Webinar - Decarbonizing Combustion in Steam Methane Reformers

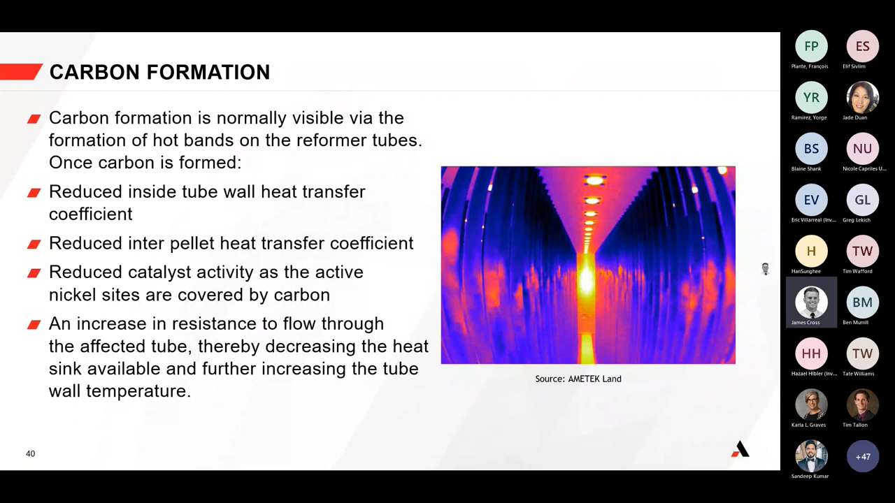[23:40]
You get an increase in the resistance to the flow through the tube, so a pressure drop, thereby decreasing the heat sink available and further increasing the tube wall temperature. So you get this kind of runaway reaction where a tube overheats. What happens when a single tube overheats is that that higher temperature radiates onto the nearby tube.
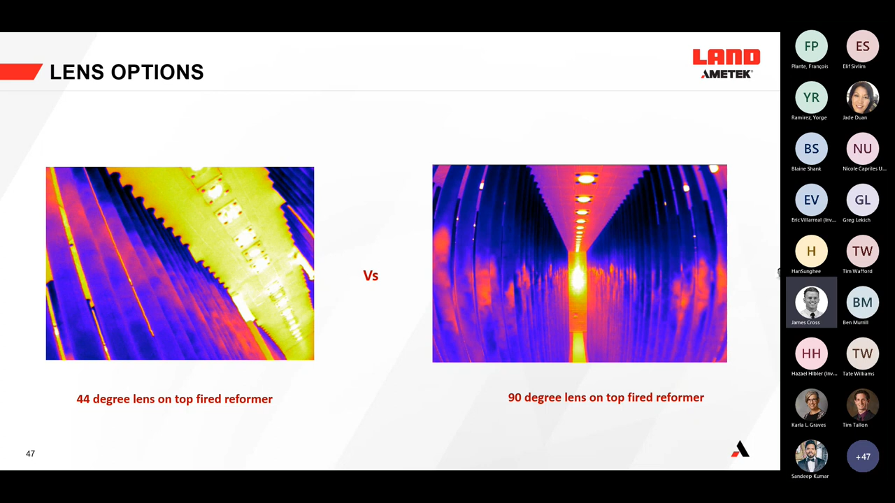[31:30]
lens but with some reformers you might want to use a wider angle lens because you can then see a lot more with a single scene and if you scan with using that scene you can really see a huge amount from a single peep door what you can do once you've collected that data again combining the
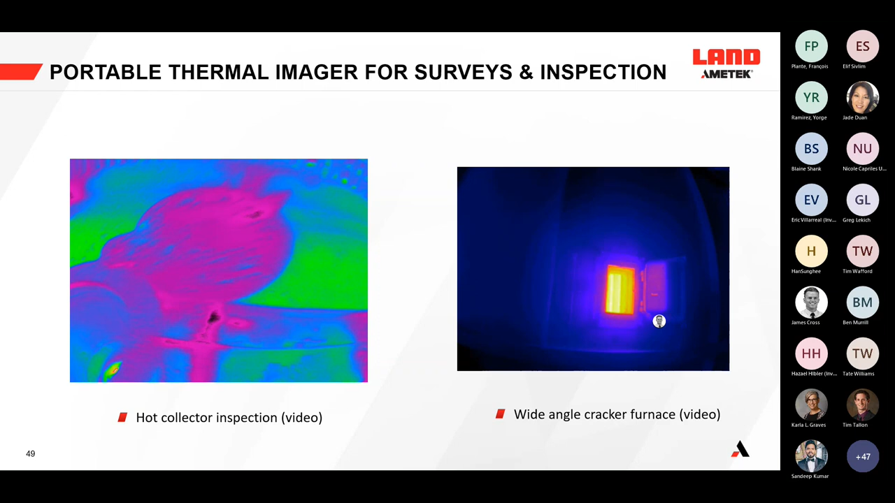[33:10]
see what the temperatures of those tubes are and when you can do that you can see if there's any hot bands and potential for failures because that is an area where leaks are common this one's not on the right hand side you can see a video just to show how the boroscope gives you that wide angle view once you go into the peep door
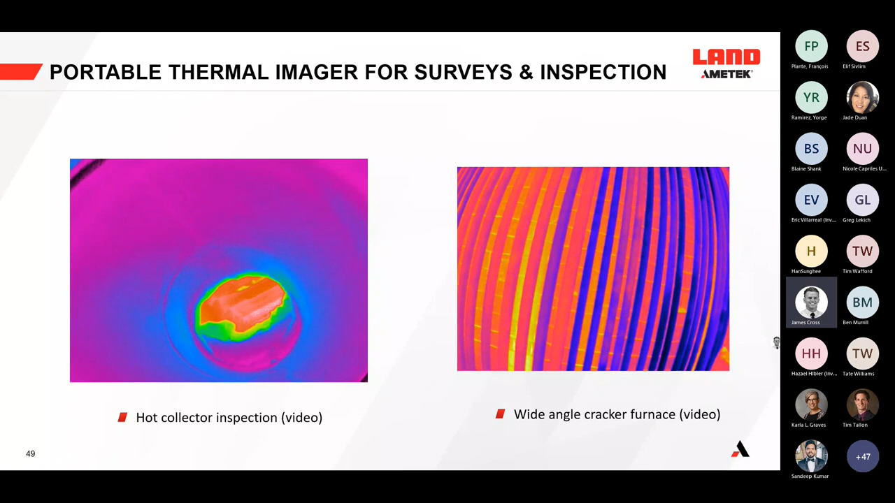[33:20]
that one's on a cracker but it's a similar view that you'd get on on an smr a side fired smr especially another thing that helps with the efficiency of